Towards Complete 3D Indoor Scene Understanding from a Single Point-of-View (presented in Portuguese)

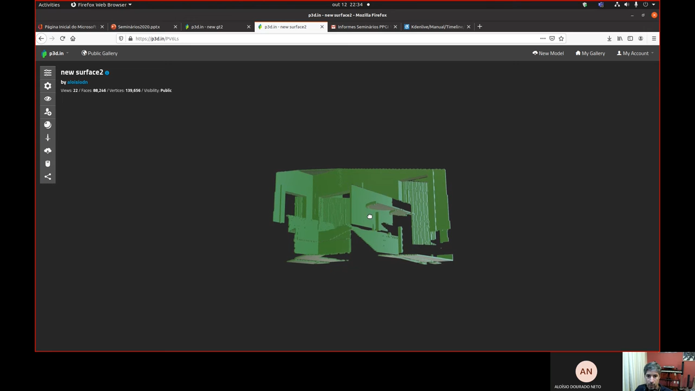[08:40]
Então, é um buraco que se forma ali. Tem outras oclusões aqui, por exemplo, o pé da mesa está fazendo essa oclusão aqui no chão.
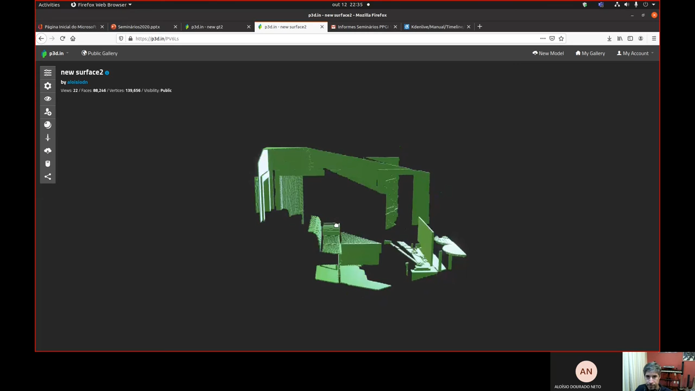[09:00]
Obviamente, o interior dos objetos não é visível, então a gente só vê a superfície. Em outras palavras, é isso que nós temos como entrada para a nossa rede. E, efetivamente, o que é essa codificação? Bom, eu falei que a codificação era o FTSDF.
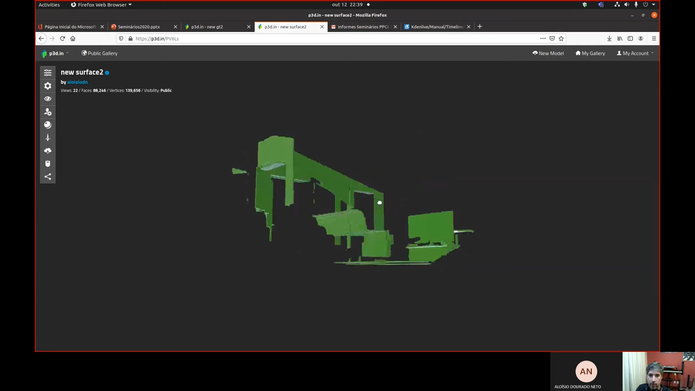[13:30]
como entrada da rede, em vez de usar um volume espaço como esse, eu uso um volume mais cheio de informação, onde a área de interesse tem um gradiente, tem uma descontinuidade forte, um gradiente alto, tendendo a infinito. e isso gera um sinal mais interessante para a nossa rede.